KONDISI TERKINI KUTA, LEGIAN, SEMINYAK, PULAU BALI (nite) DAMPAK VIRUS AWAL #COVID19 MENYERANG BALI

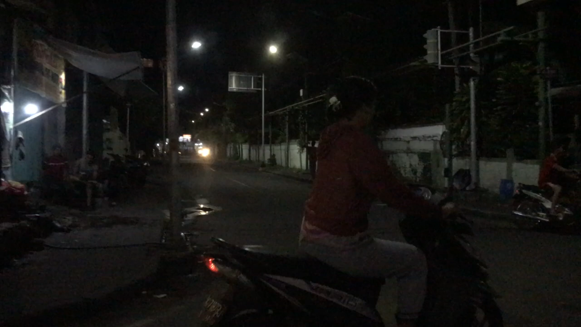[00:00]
Ini perempatan ke diri dan ke kubu anyar Suasana plong banget Yang biasanya macet banget Tapi
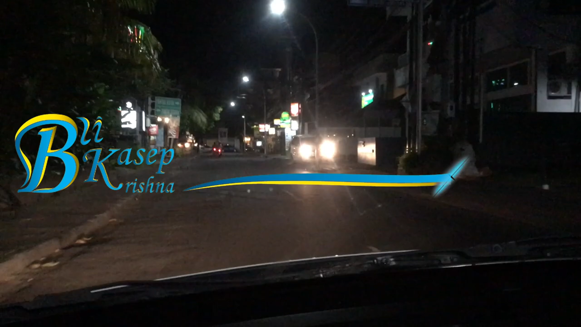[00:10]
ini benar-benar plong Jadi benar-benar sepi banget
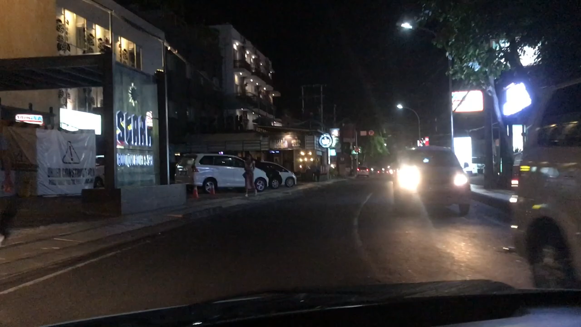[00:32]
biasanya macet sampai di depannya Lipo Ngoboto Tapi ini benar-benar long banget Gak ada kendaraan Dan orang turis-turis juga gak ada
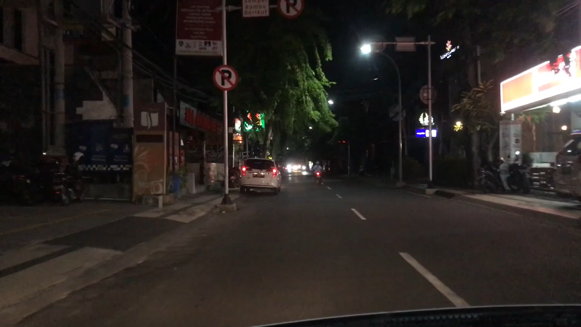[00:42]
lewat jalan Biasanya rame banyak turis-turis yang jalan Ini benar-benar gak ada sama sekali
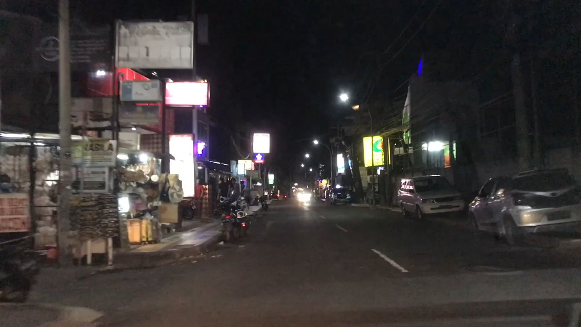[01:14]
Nah ini kita udah mau sampai di depannya Bintang Kuta Hotel Nah ini juga sepi Ini biasanya rame Apalagi ini Nah dan lihat juga itu kamarnya Gak
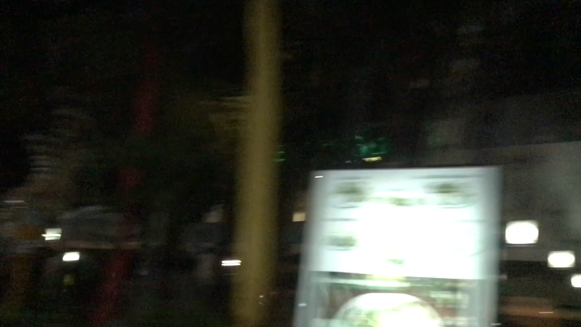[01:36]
ada lampu yang nyala Benar-benar Benar-benar sepi
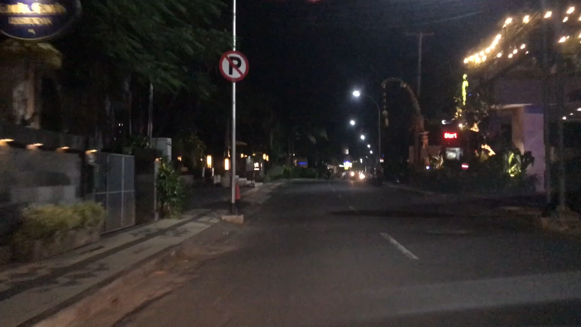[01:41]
Dan ini sekarang malam minggu Ini jam 8 Dan beli gak ada Masuk ke mal Karena emang Imbauan dari pemerintah Jadi hindari Jadi kita cuman Jadi beli cuma Dari mobil
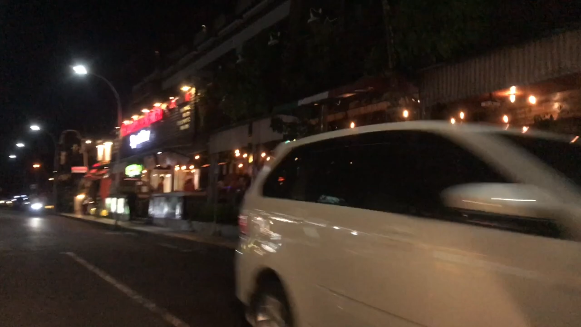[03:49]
Biasanya rame banget Ini ada sih beberapa tamu Nah jalan ini biasanya rame banget Dan ya seperti ini sekarang Terus biasanya juga macet banget disini
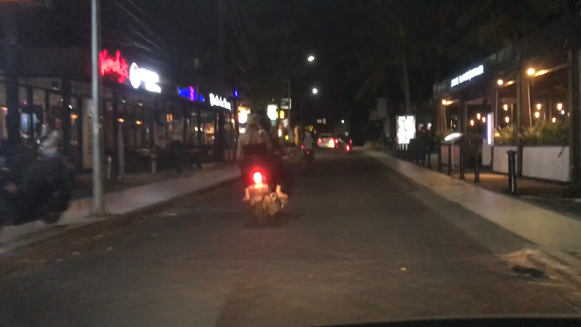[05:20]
Ini malam minggu jalan gak pernah Seplong ini ya harusnya Tapi sekarang bener-bener kita bisa
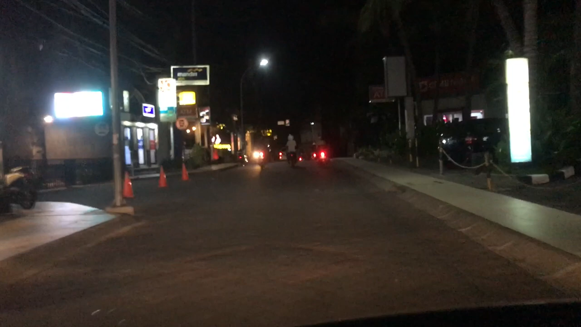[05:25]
Kecepatan lebih Dari biasanya
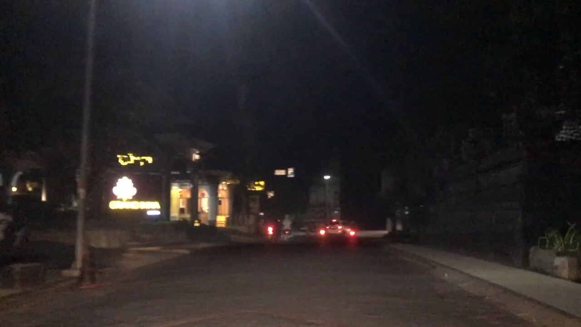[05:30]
Grand Inakuta
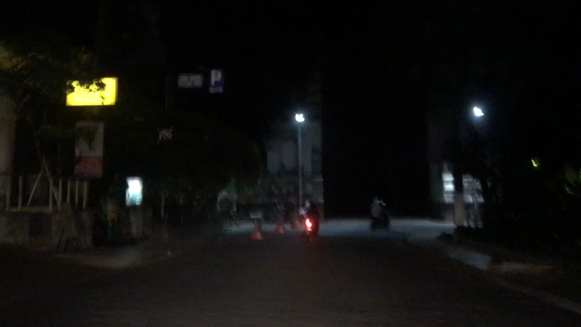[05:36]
Ini dia Kita udah sampai di Pantai Kuta Dan Tidak ada
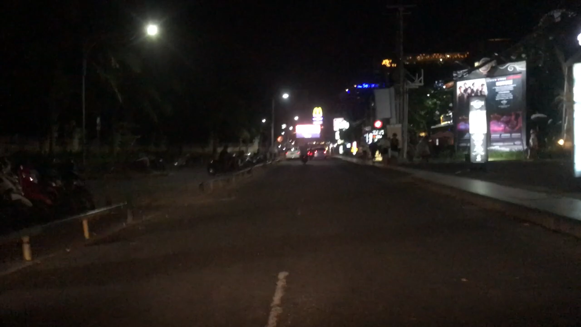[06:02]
Sepi banget Nah ini jalanan Tempat parkir Biasanya Full penuh Ini bisa kosong kayak gitu Wah sepi banget ya The Kuta Beach Heritage
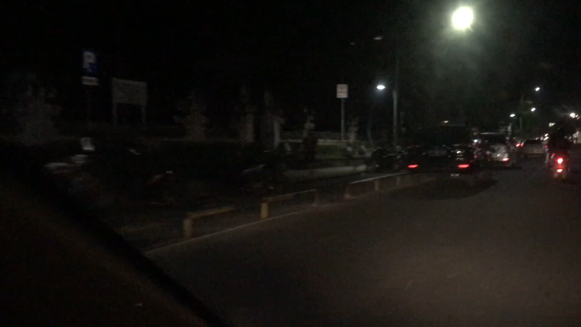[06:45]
Dikit banget Yang parkir Proce Vivo
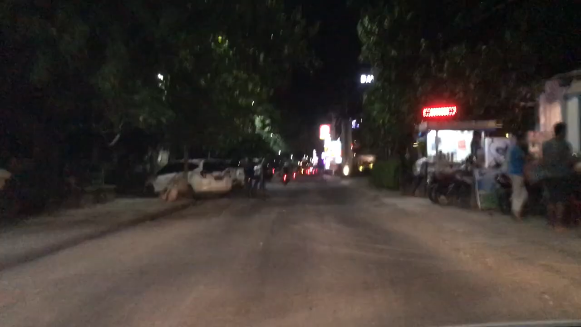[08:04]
Ini Sekarang kita udah sampai Depannya Di stun Terus Tapi di sebelah sini Emang Gak begitu rame sih Tapi ini bener-bener
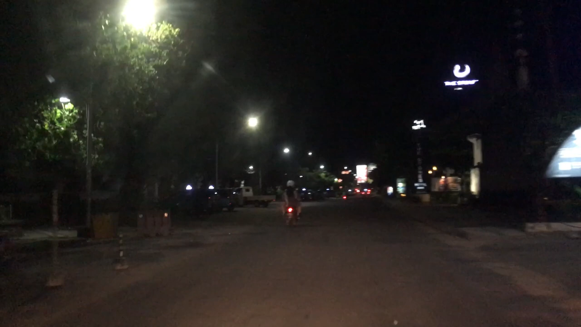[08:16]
Jadi yang tambah Parah banget Sepinya Biasanya
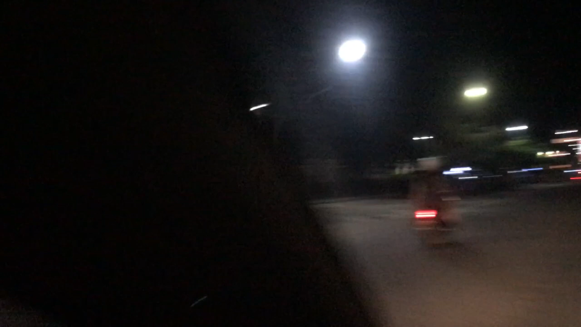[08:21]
juga disini Full ada Mobil parkir Dan ini Pullman Hotel Ini Pullman
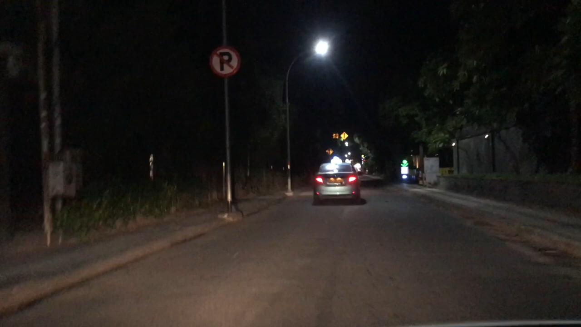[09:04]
Ini kita udah Mau arah ke Arah ke Seminyak Legian Cuman kita Coba lihat Di Legian
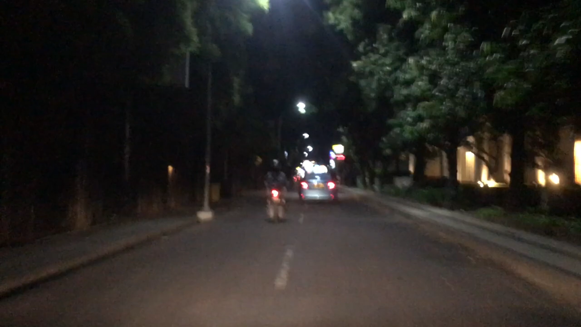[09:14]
Kita mau ke Seminyak gak Mau lihat Seminyak Boleh Kita Arah ke Seminyak Dulu Seminyak tuh
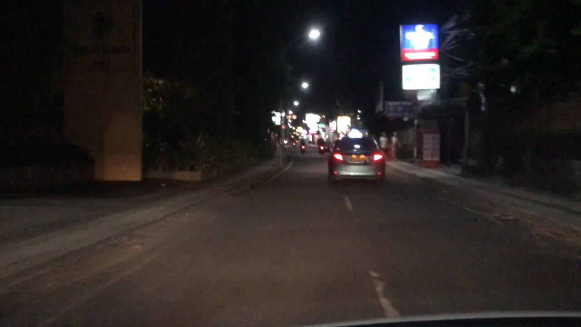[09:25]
Malam minggu ini Suka macet Dan rame banget Pastinya
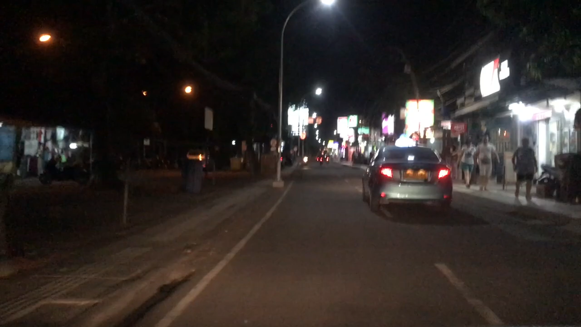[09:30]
Sama si Asepi Nah ini jalan ini Biasanya Rame banget Ini jalan Apa sih Jalan Melasti Jalan Melasti Oh iya Jalan Melasti Street Legian Ini sekarang Sepi kayak gini Masih ada sih Beberapa tamu
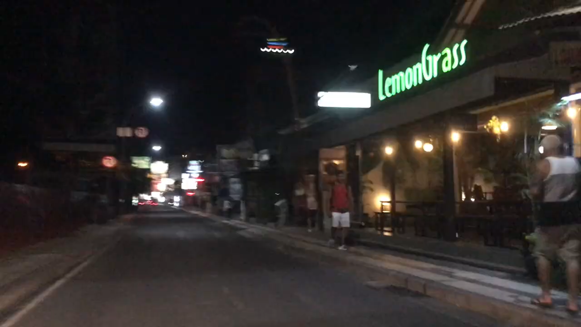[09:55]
Masih ada aja Yang Jalan-jalan
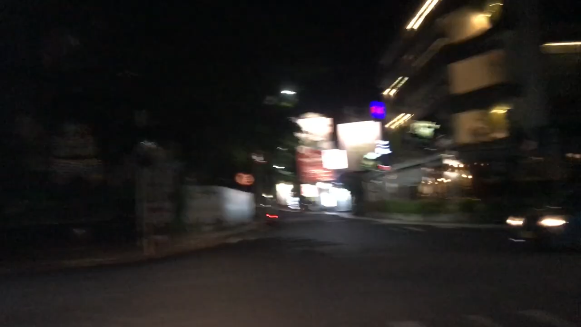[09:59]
Nah itu Kelegian Nanti kita coba Lihat kelegian Merkir
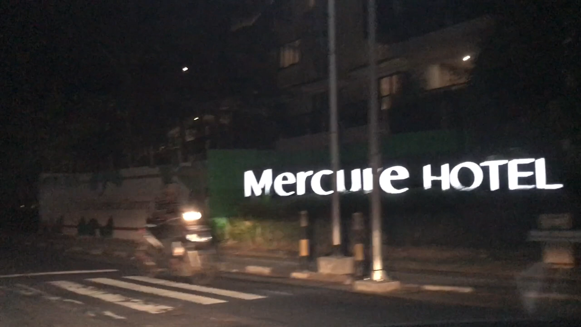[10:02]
Hotel Sekarang kita Kearah Seminyak Oh Sepinya Ini ada
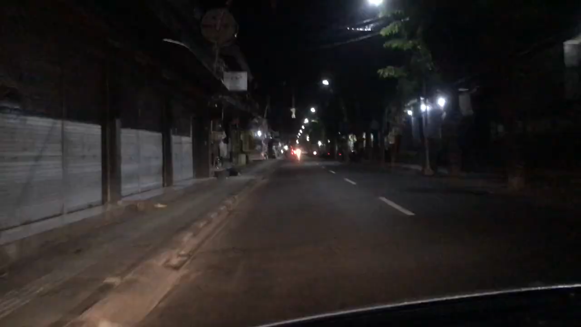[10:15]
Jam segini Udah banyak Yang tutup Harusnya Ini masih Banyak Yang buka Ini karena Ini masih Jam 8 Tuh Udah pada Tutup Tapi emang R-Shop Di sini Di Seminyak Dan di Legian Beberapa hari Kemarin Sempat lewat Dan itu Udah banyak Yang tutup Karena emang Sepi banget Dan bukan Harusnya Ada juga Hotel Yang emang Udah tutup
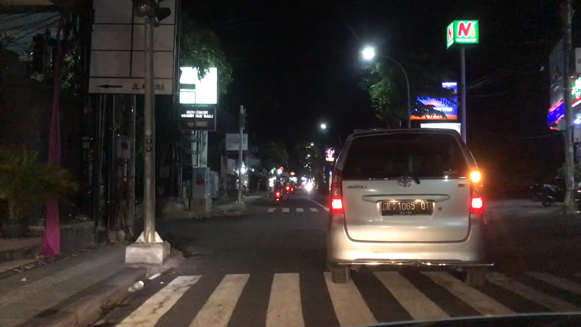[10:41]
Ini Persimpangan Horizons Seminyak Terus itu Ke Nakula Itu biasanya Rame Macem Dan Sekarang Sepi